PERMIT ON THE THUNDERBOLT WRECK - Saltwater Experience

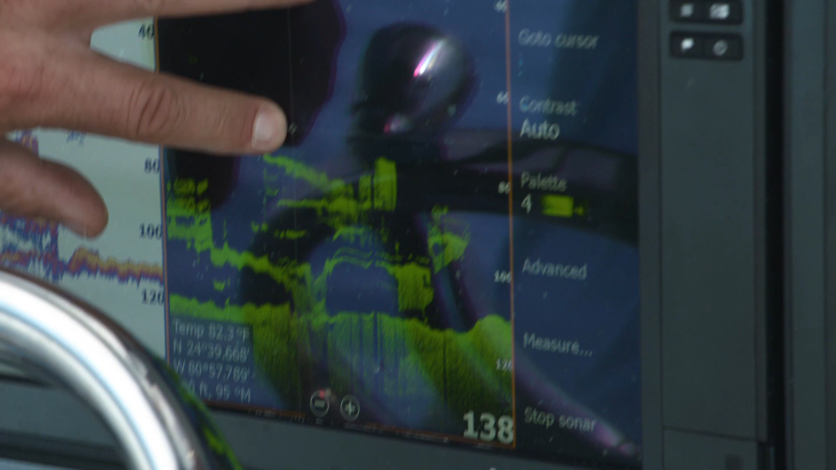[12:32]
You've got Thunderbolt up here. There are probably some others that I don't even know about. There's a bunch of them.
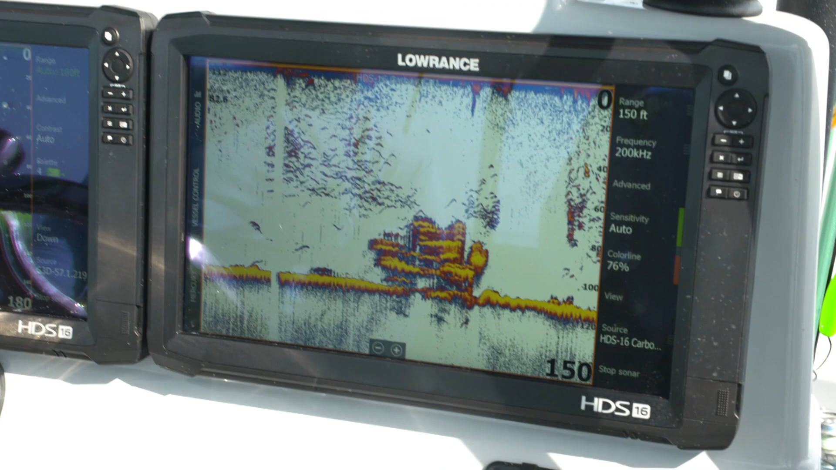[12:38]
But it is a great thing because you can go out there and really fish over this artificial area that is going to create a perfect fish habitat.
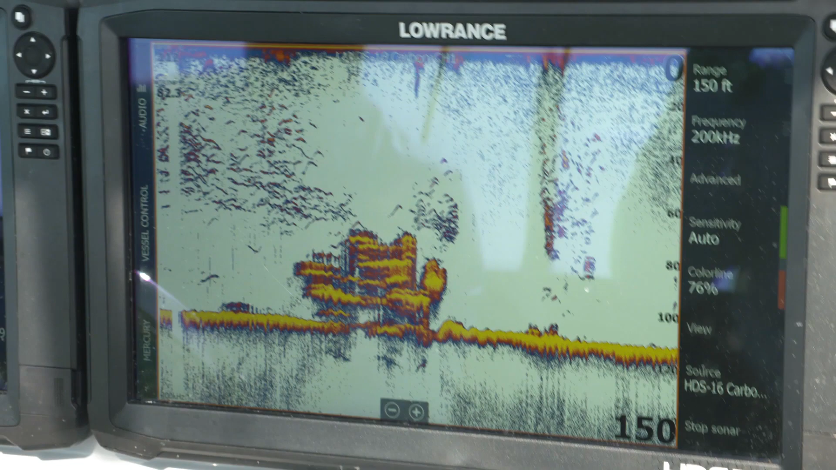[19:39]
They're either going to be on the reef or they're going to be on one of these structure type things like one of these ships that were sunk on purpose. The Thunderbolt.